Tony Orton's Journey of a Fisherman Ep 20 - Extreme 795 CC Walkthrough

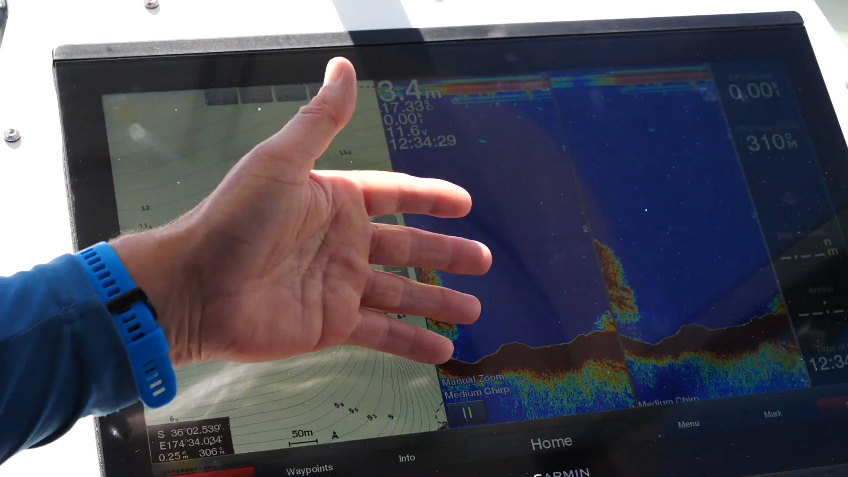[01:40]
On screen: depth 3.4 m
it's massive it's so clear we've got a two one
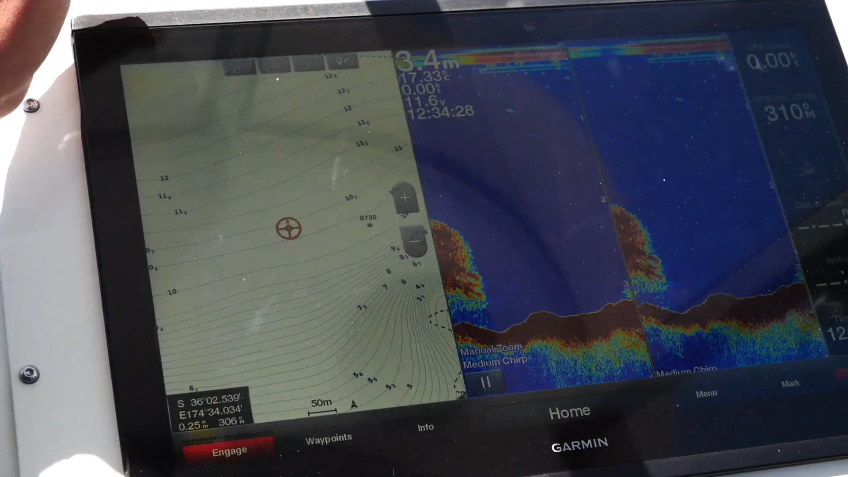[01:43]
On screen: depth 3.4 m
kilowatt transducers a medium and a low chip they're through holes so we're getting really nice
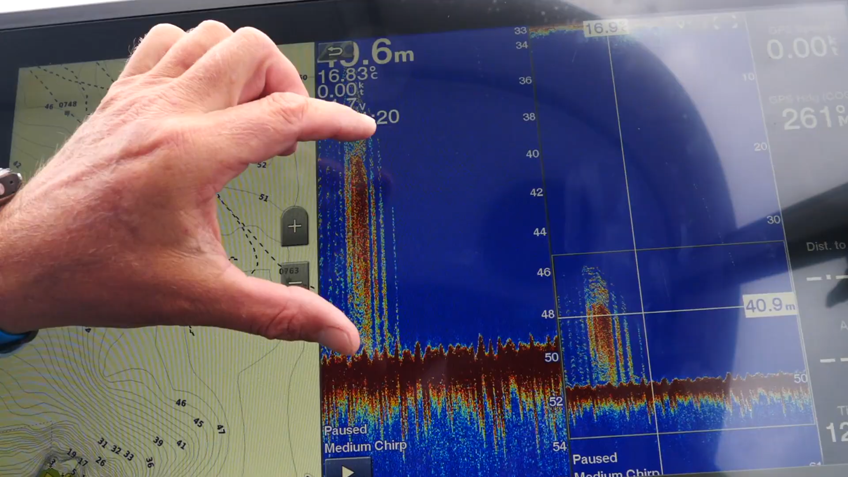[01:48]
On screen: water 16.83°C
clear picture as you can see on here we've